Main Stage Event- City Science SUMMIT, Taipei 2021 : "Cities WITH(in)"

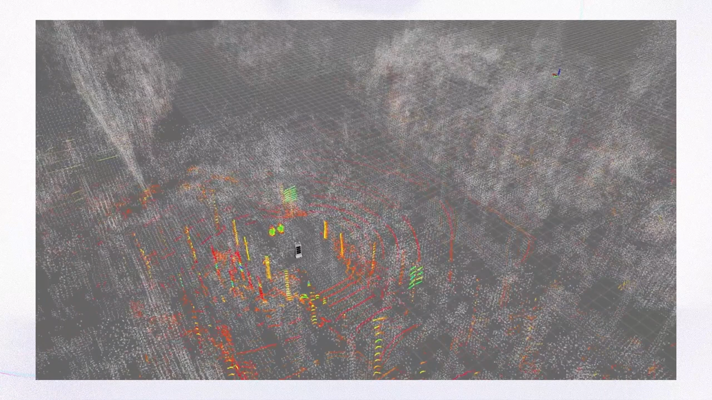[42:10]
LiDAR scanning signal with high-resolution 3D map of the environment.